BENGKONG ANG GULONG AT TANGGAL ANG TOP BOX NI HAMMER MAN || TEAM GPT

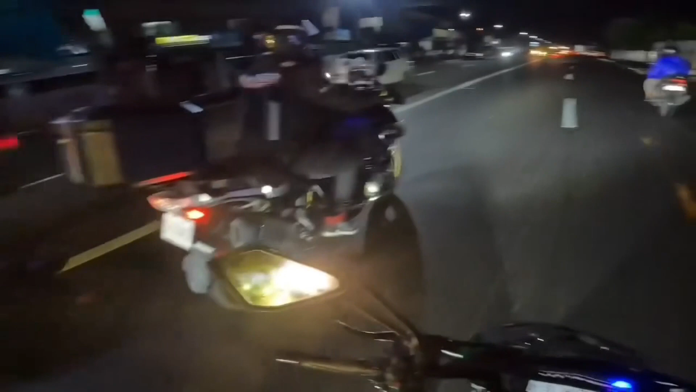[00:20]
Ay! Baka makalas. Dahan-dahanin mo lang. Sira. Tingin. Oh, wala.
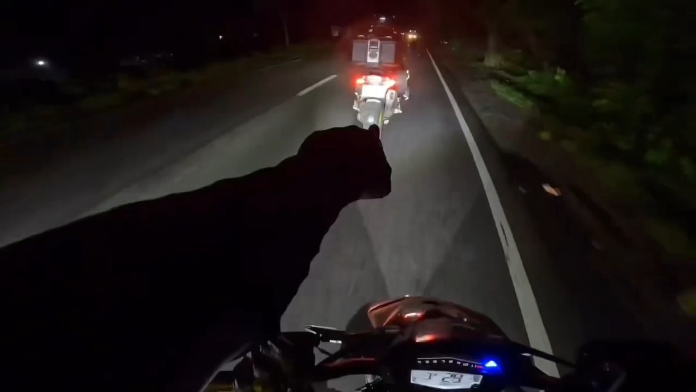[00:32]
Ocho yan oh. Boss, dahan-dahan ka na lang boss. Ocho na yan oh. Ayan oh, boss, huwag mo lang anuin boss. Huwag mo lang pinisan boss.
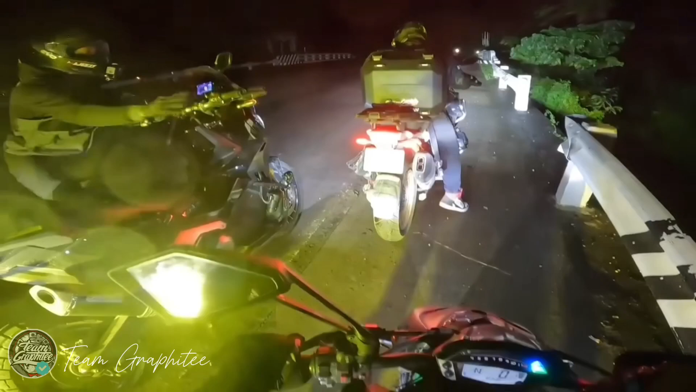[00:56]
Wait, wag ka gagalaw. Tingnan mo muna yung ano. Patay mo muna yung motor mo. Patay mo muna.
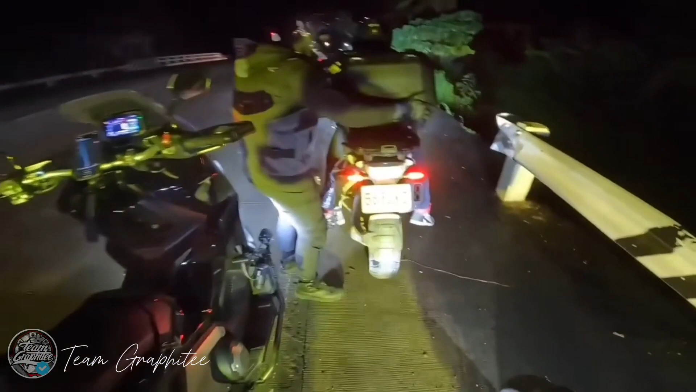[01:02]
Nabaklas, nabaklas. Ay. Nalak mo ba to?
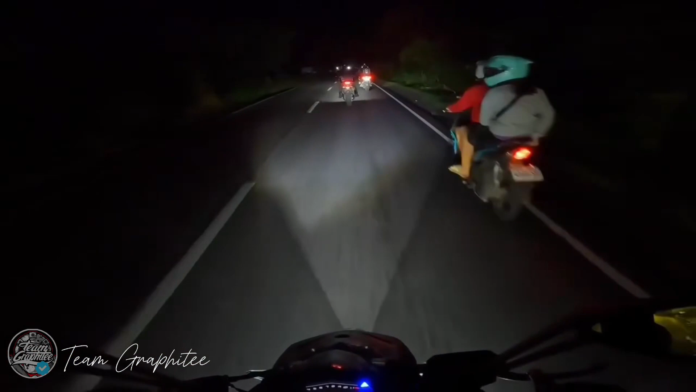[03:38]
Boss, bengkong gulong mo, boss. Ayan oh, 8 oh. 8 yan oh.
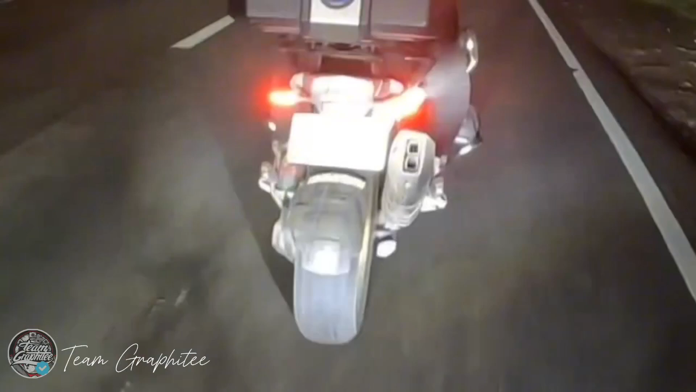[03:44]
Boss, dahan-dahan ka na lang, boss. 8 na yan oh. Kaya pa itakbo yan, dahan-dahan lang. Ganyan lang. Ayan oh, 8 na yan oh.
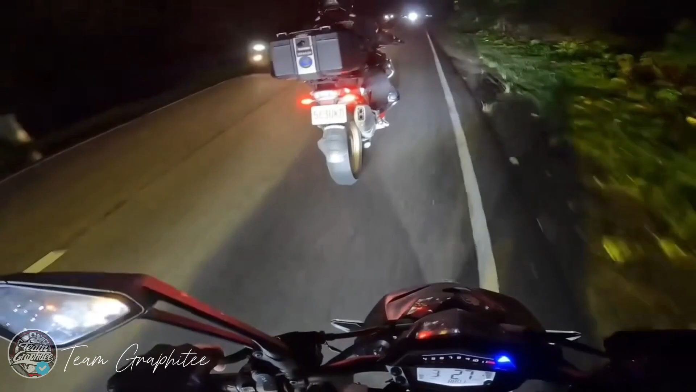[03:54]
Delikado na yan. Ayan oh, boss, huwag mo lang anuin, boss. Huwag mo lang pinisan, boss. Bengkong na oh, bengkong na, boss. Boss Jack, wag seryoso ako, wag mo nang bilisan. Bumibengkong na siya. Oo, bengkong. Ayan o, tingnan ko o. Bengkong-bengkong na yan o. Buti ramdam mo, sabi ko na nga ba eh. Hindi lang siya basta ano eh. O, run lang, unti-unti lang, unti-unti lang, run.
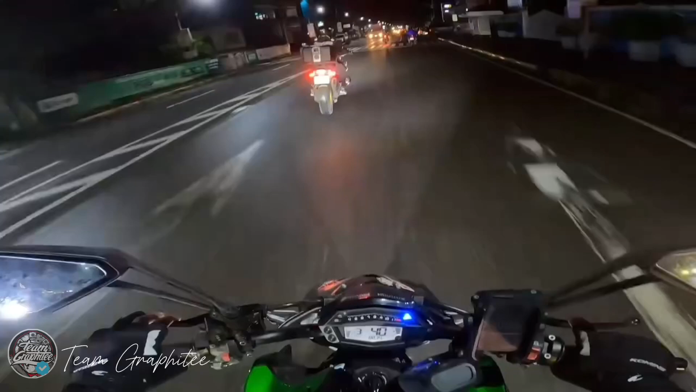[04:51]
boss. Dahan-dahanin mo lang. Baka kasi matanggal eh. Ay, baka makalas. Dahan-dahanin mo lang. Yung unahan mo, Ben, kung yung unahan mo, Ben, kung na rin, oh.
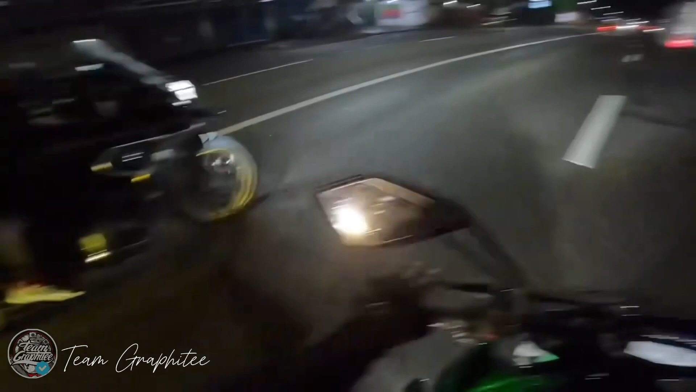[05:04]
Daan na, oh, flat na, dadaanin mo na lang. Dito ka kaya sa kanan. Huwag ka sa gitna. Yan, masay dyan.